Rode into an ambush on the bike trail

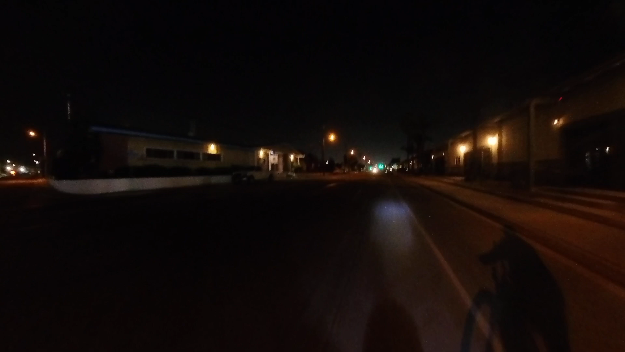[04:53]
and kind of laying down. I couldn't see it.
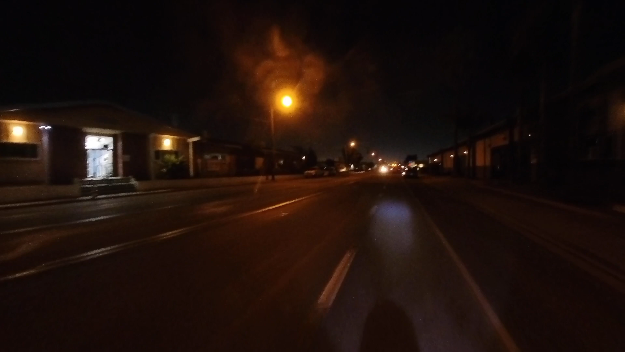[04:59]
I ran right into it. disconnected my headlights, messed me up. I saw a bike off to the side, and I saw a person in front of me on his bike. So I got up and I took off. I left. I didn't try to fix my headlight, fix my bike, or nothing. I just got around the fence and took off. Got up here to the light, or the road, the main street. Fixed my light.
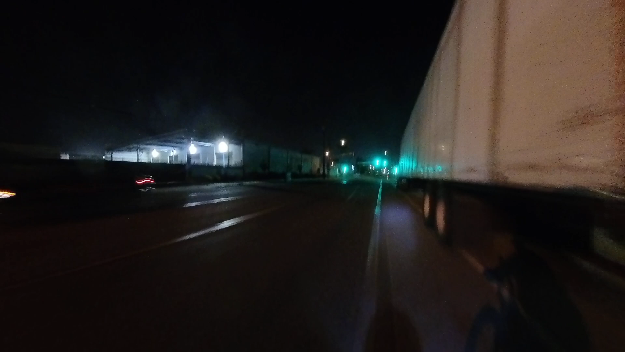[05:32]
And the guys that were at the fence passed by me. I was going, they're right in front of me right now. I'm going the other way. I'm not sure, but I think those guys were thinking about jumping me.
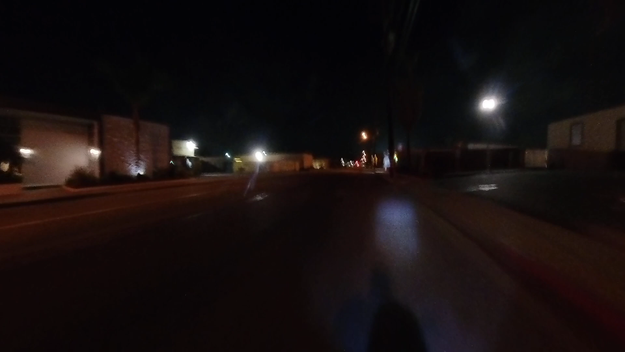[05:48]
They passed me on the trail earlier. They saw me on the trail earlier. They passed me. So they knew I was coming up that way. And then all of a sudden, the fences literally drug across the bike path in a way you couldn't really see it. I ran into it. They were right there. I don't know why they didn't jump me. But I got out of there in a hurry. Maybe they didn't have time.